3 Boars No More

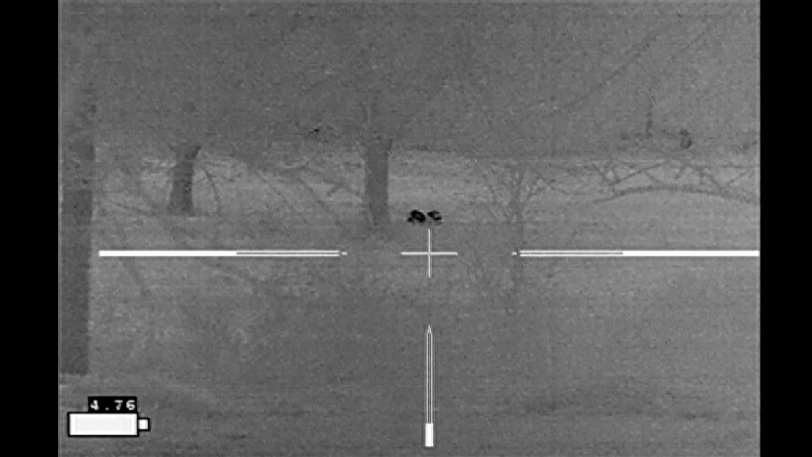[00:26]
So here's my view of the hogs with my IR Hunter Mark III thermal weapon sight.
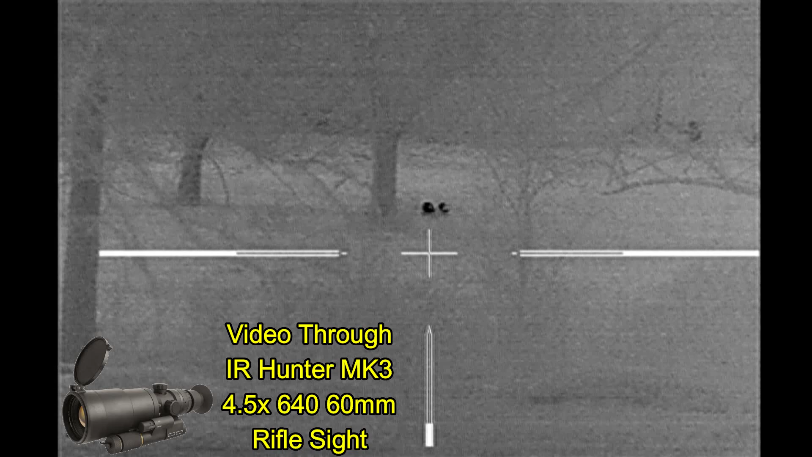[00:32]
There's no cattle anywhere to be seen, and there's only two hogs.
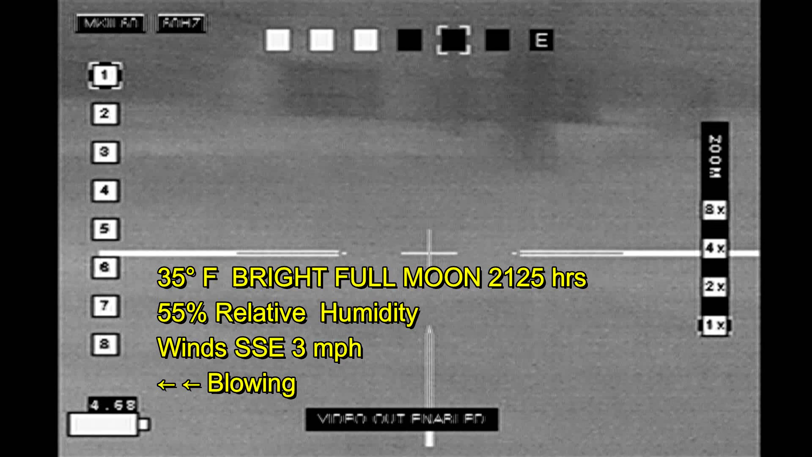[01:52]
so I went searching other properties and finally came across this one lone boar that does not have any livestock around it.
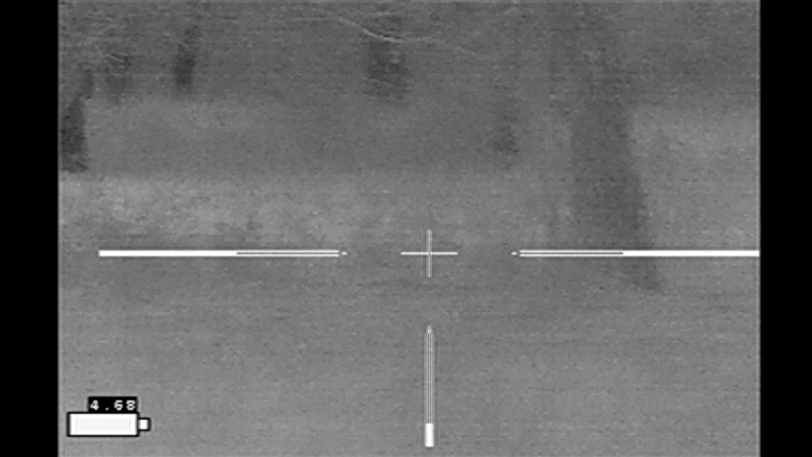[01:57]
And this was the most boring of stalks.
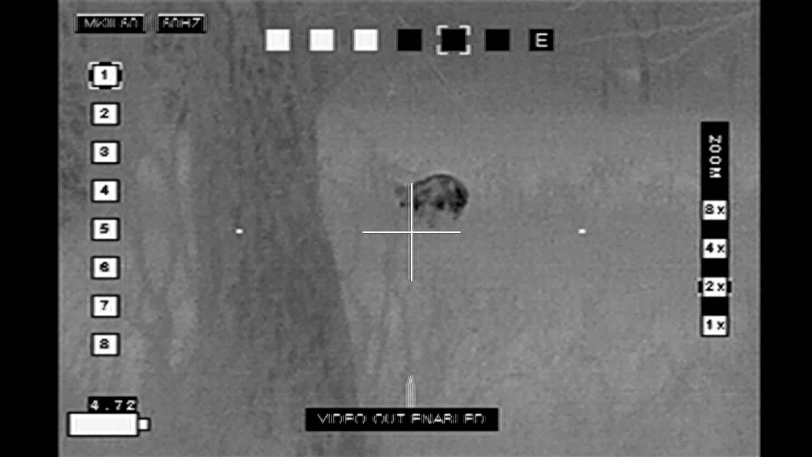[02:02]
I used the trees there in the foreground to block its view of me as I made my approach.
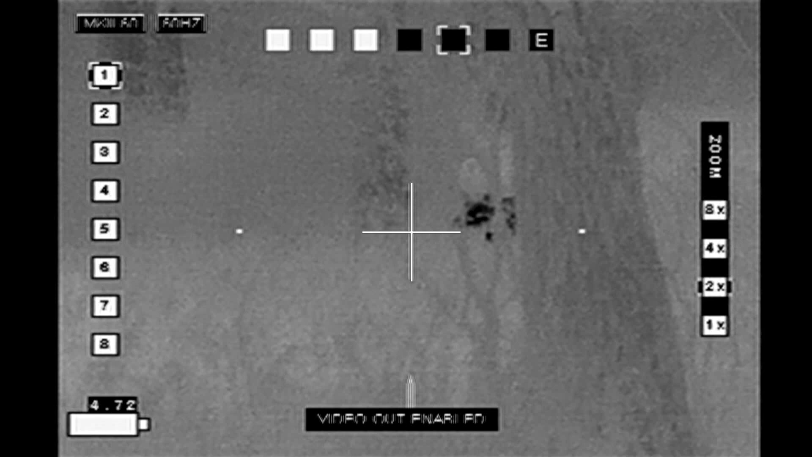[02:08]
And I'm at my final position right now, just waiting for the hog to move into the open.